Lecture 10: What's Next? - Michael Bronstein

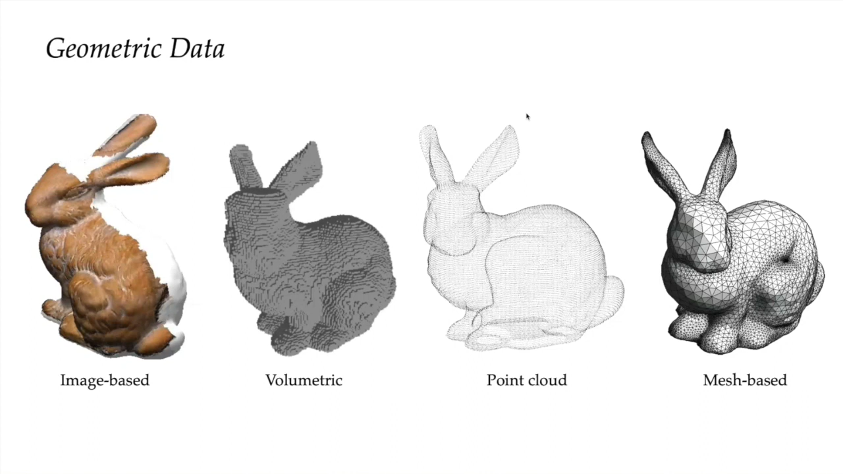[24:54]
So point clouds are a typical type of data that you get from self-driving cars.
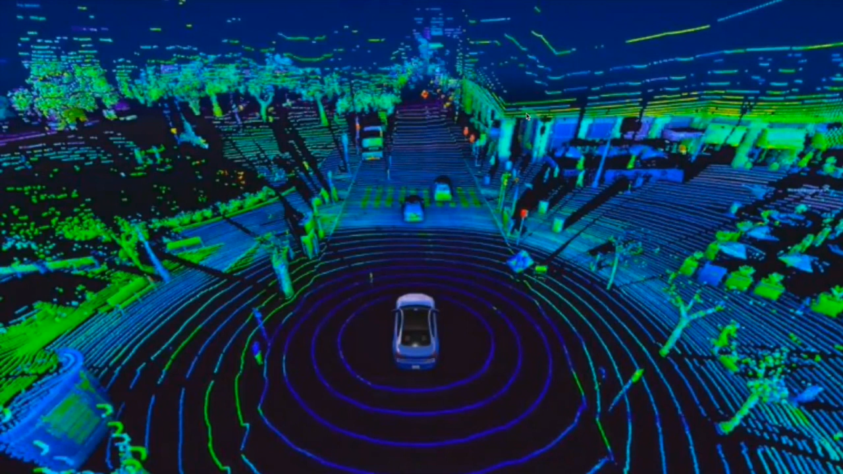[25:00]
This is what the self-driving car sees. And for example, Uber, so that was already a few years ago, I think this division now became a standalone company. So they used craft neural networks in order to try to analyze this kind of data and,